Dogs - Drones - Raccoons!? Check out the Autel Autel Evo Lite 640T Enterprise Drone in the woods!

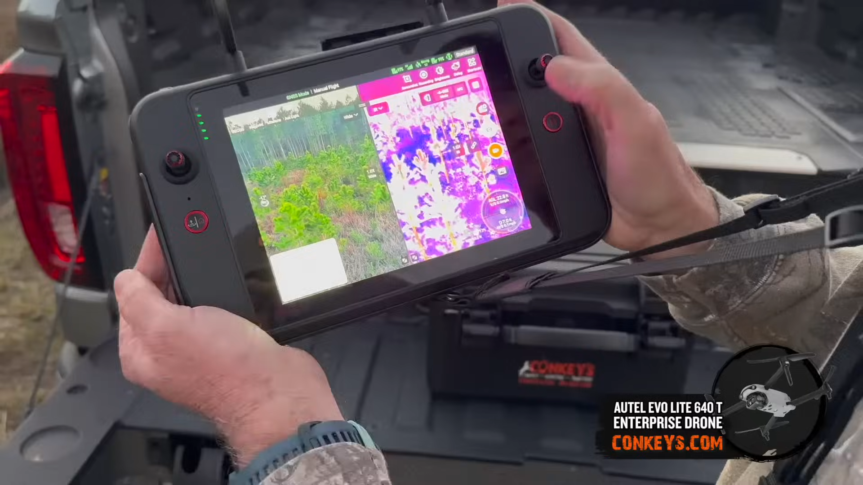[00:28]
It also comes with a 6k digital camera, daytime digital camera.
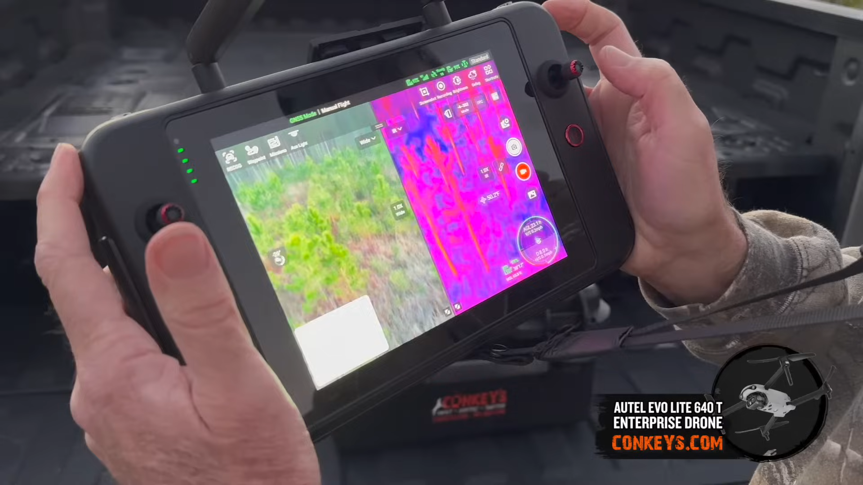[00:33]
The controller allows you to split screen so you can view both the thermal and the daytime digital camera at the same time.
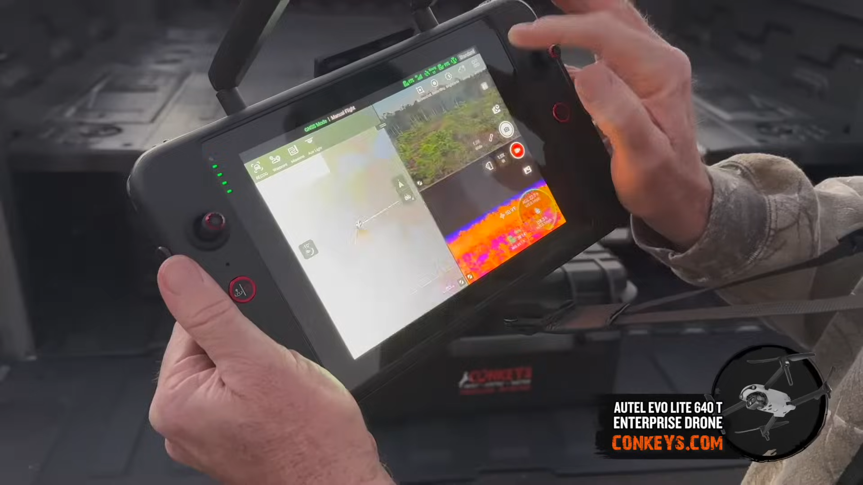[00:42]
You can also triple split screen so you can have a map that shows you where the drone is at at all times so you can keep your positioning where you need it to be.
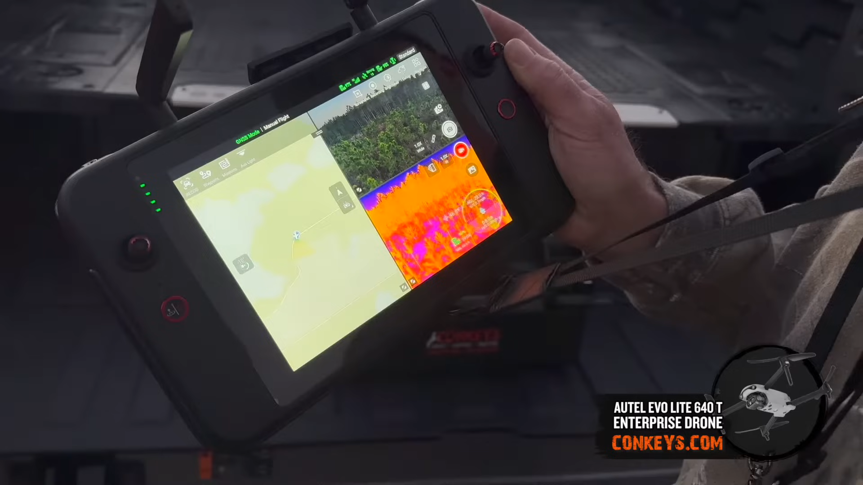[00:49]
The drone itself comes with three batteries.